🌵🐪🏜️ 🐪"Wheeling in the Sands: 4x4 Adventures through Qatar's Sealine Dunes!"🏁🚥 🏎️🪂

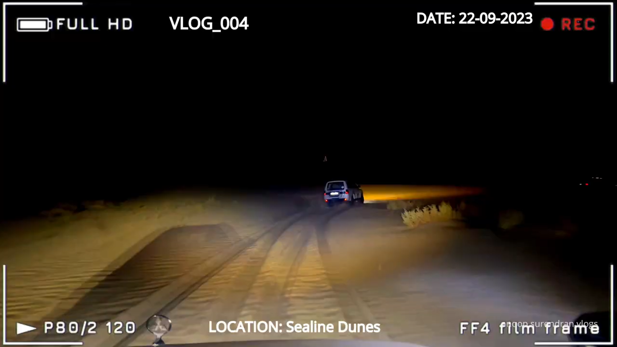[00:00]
little bit higher dunes. We are heading to inland sea. Move your ABS relay and fill the tank.
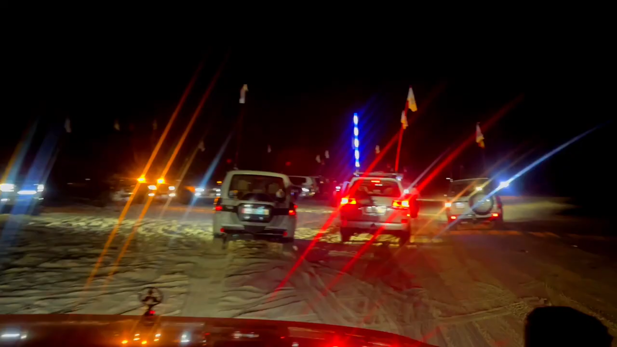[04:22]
ഏകദേശം 7 മണിയോടുകൂടി ബീച്ചിൽ നിന്ന് തിരികെ പോകാനായിട്ട് കോൺവോയ് റെഡിയായി.
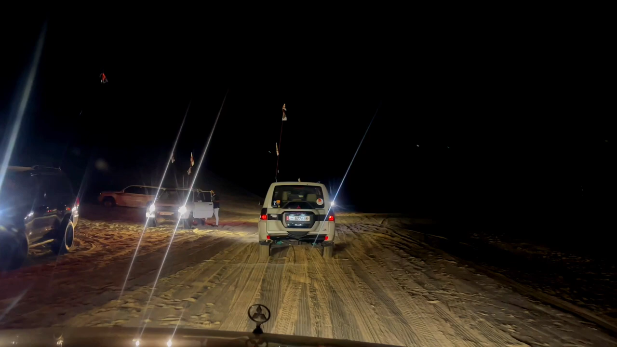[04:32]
പ്രോപ്പറായിട്ട് ലൈറ്റിങ്ങോ ഡയറക്ഷൻ സൈനേഴ്സോ GPSഓ ഒന്നും നേരെ വർക്ക് ചെയ്യാത്ത മരുഭൂമിയിൽ കൂടെ രാത്രിയിൽ കോൺവോ ഗൈഡ് ചെയ്ത് സേഫായിട്ട് കൊണ്ടുപോയി ക്യാപ്റ്റനെ അപ്രീഷിയേറ്റ് ചെയ്തേ മതിയാവും.